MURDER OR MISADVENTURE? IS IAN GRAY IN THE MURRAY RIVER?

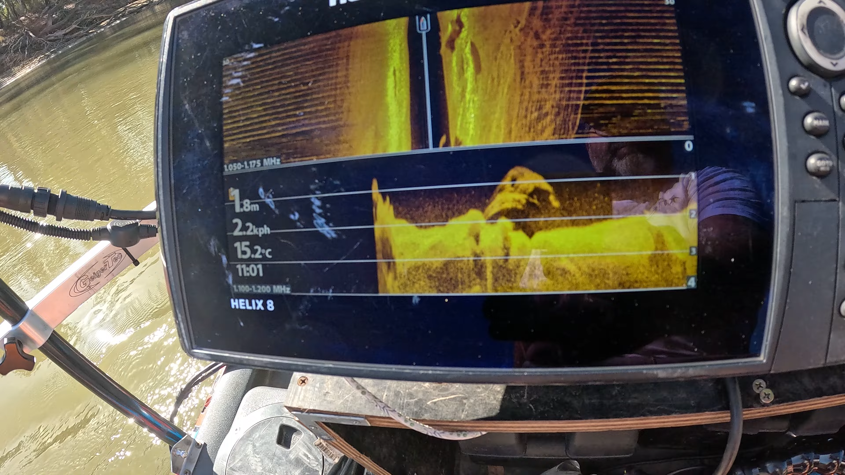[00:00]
On screen: depth 1.8 m, water 15.2°C
man, did I just run past straight away? Certainly looks like something. I need to go double check.
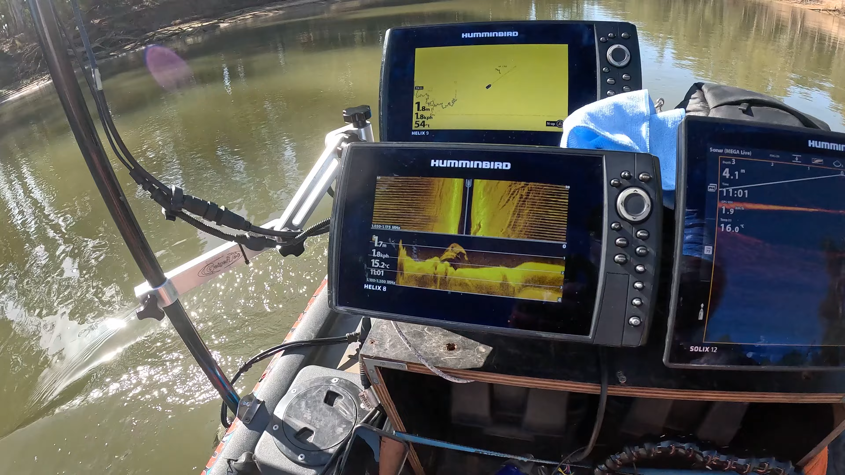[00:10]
They literally have just come off that little dirt boat ramp.
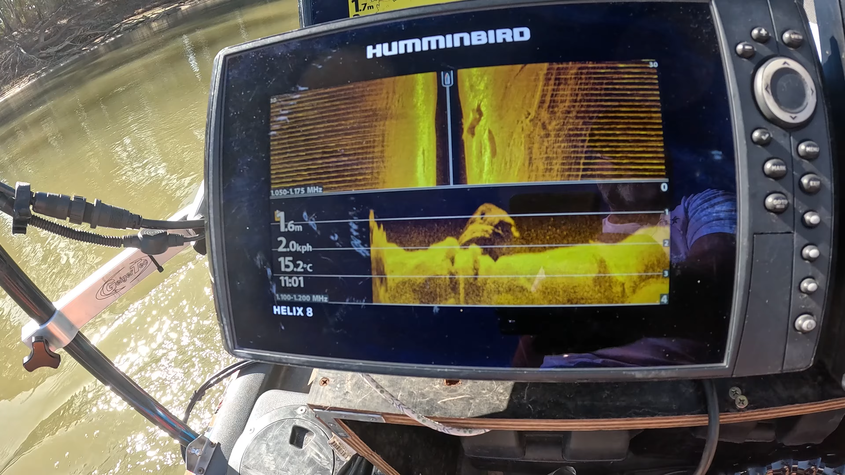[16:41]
On screen: depth 1.6 m, water 15.2°C, speed 2.0 km/h
Certainly looks like something I need to go double check.
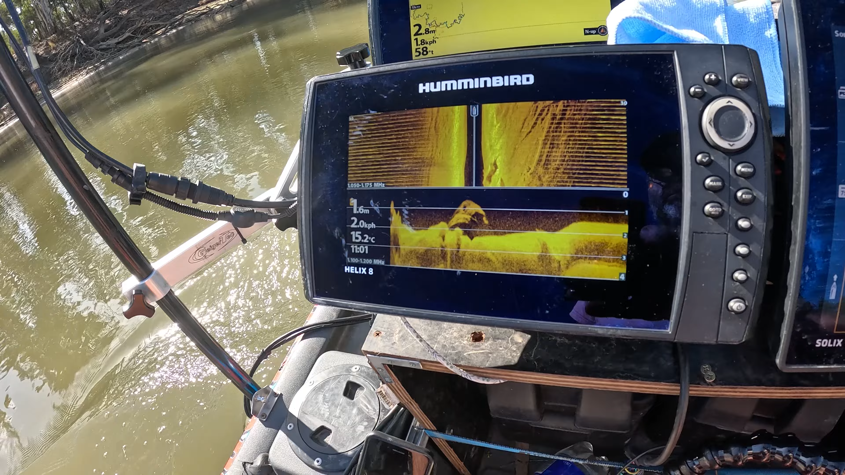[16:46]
On screen: water 15.2°C
They've literally just come off that little dirt boat ramp.
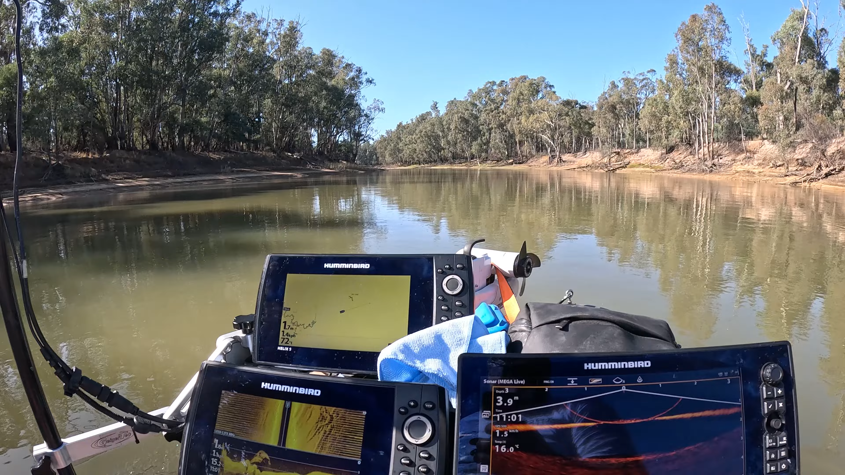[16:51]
So this end of the river is actually a lot lower than I thought.
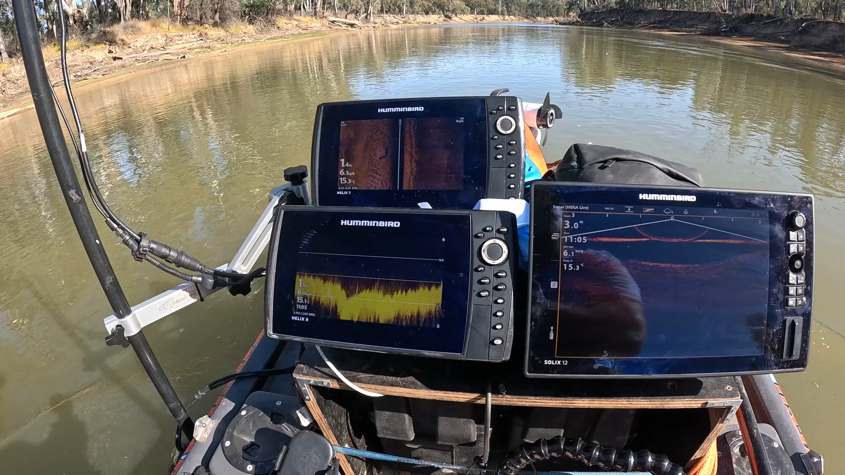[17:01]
It's only like 1.3 meters and I'm in the center, hanging downstream towards Yukachuka. Beautiful spot, but to be thorough, we'll go all the way down, because anywhere along here there's all bush tracks,
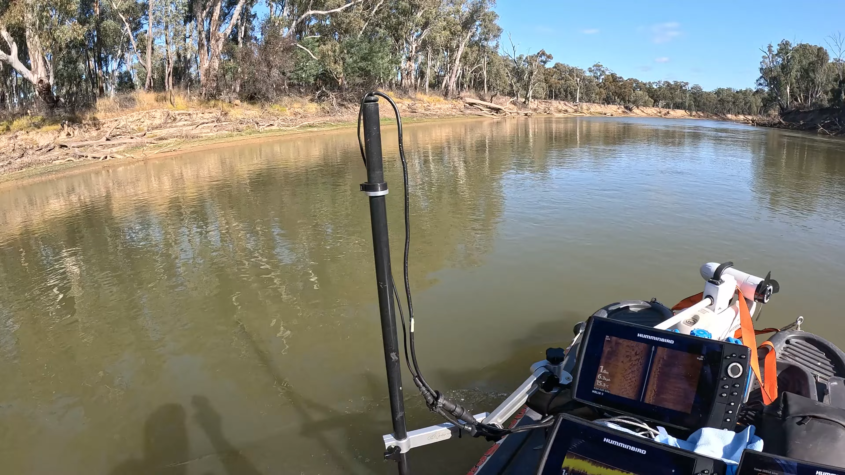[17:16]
and Ian was in a four drive, could have easily got into any of these spots, and there might be a eddy or a hole on the corners, so we need to be thorough and check it all.
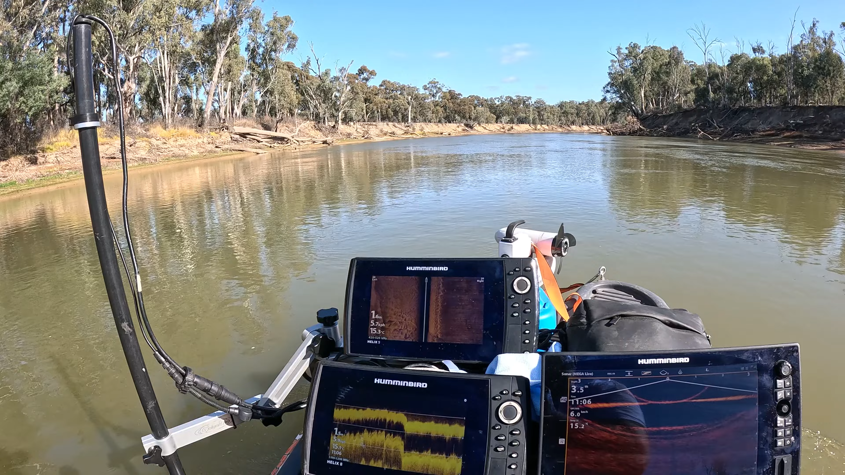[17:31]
2 meters deep, it just went. So for those who are wondering how the sonar works, we've got three types of sonar at the moment that we're using. We've got live scan. So that is exactly what is underneath the boat right there. So you've got what's called a transducer that picks up the signal, and that's what that bar is there. That's the transducer for the live, and that's where that is there.
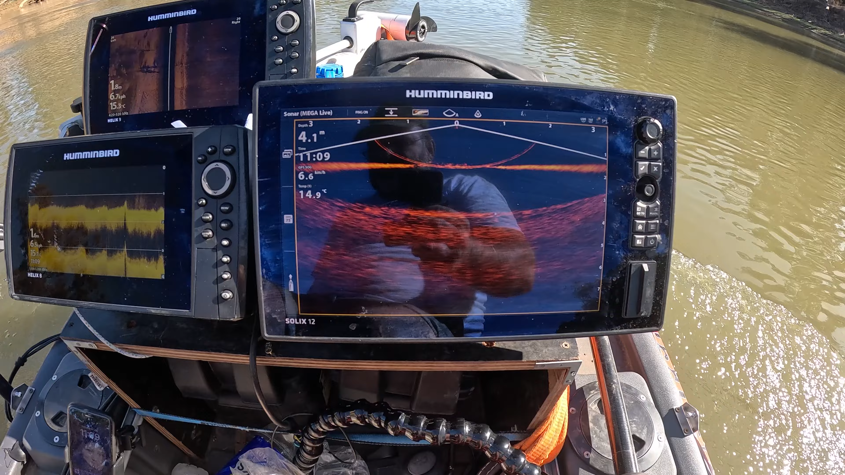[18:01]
On screen: depth 4.1 m
You've also got the down scan. So that top layer there is dark, and that is the bottom.
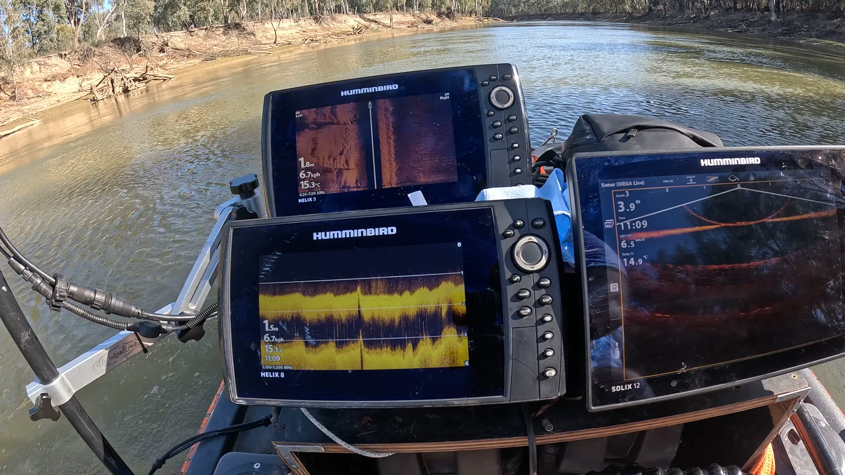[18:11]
So you can see it's like a little undulating kind of stuff on there. The top one there is our side scan.
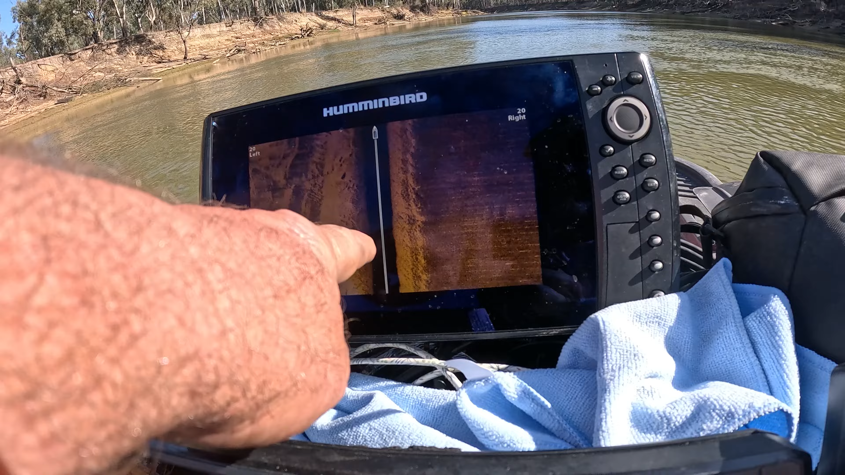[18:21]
The dark column is the water column, and then we're measuring out 20 meters on the left, 20 meters on the right, which is plenty for this river. So we're able to scan the whole river in one go. So we are heading downstream, and once we've cleared as far as we can go, we should be hopefully make it to Yukachuka, and then we'll head back.
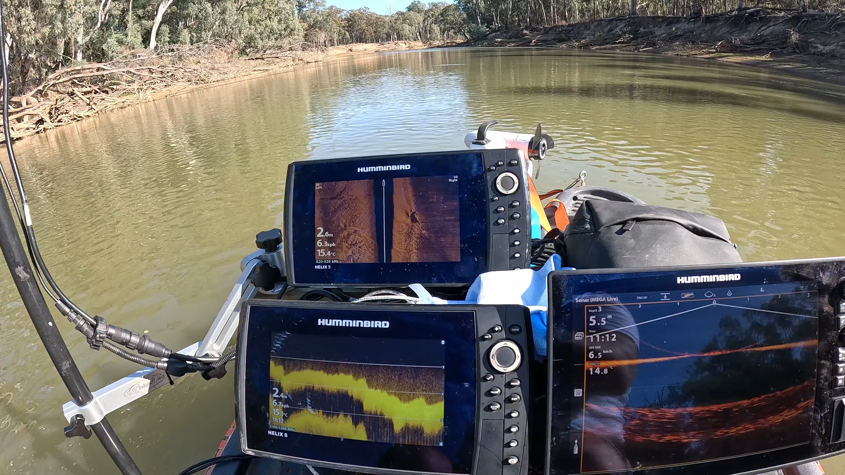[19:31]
We're down to 2.7 meters, so that's getting much deeper to where we want. You can see the water starting to pick up, so it might get shallow again, but this is a hole right here on the corner where it's caved out.
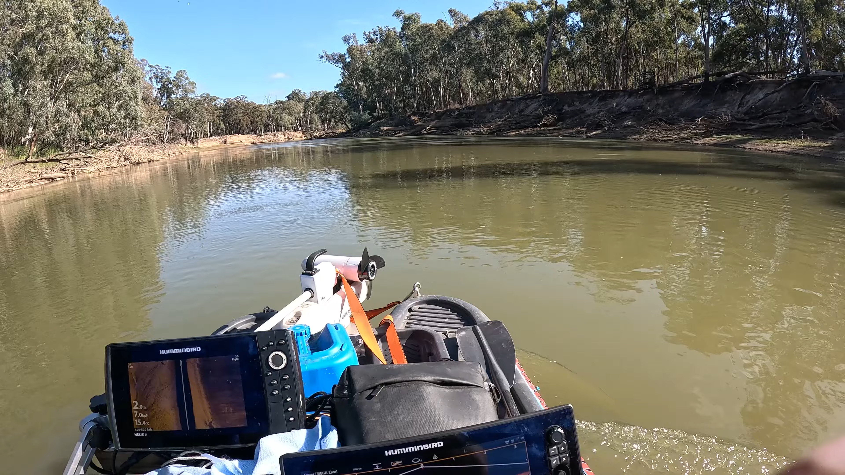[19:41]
This is where you expect to see something.
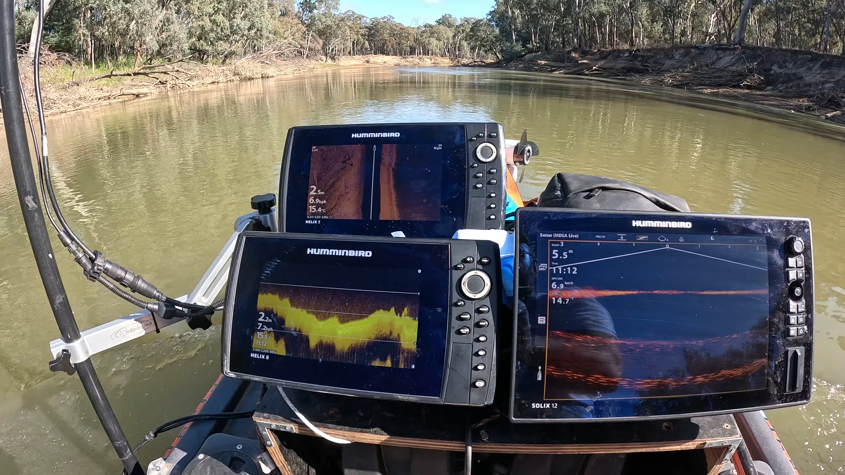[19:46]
A few logs, but that's about it at the moment.
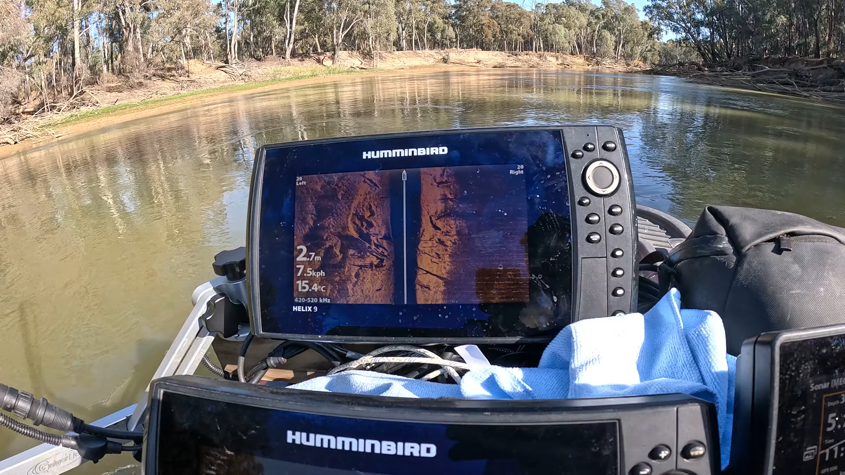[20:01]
On screen: depth 2.7 m, water 15.4°C, speed 7.5 km/h
Currently sitting at 2.7 meters, certainly deep enough now to hide a vehicle.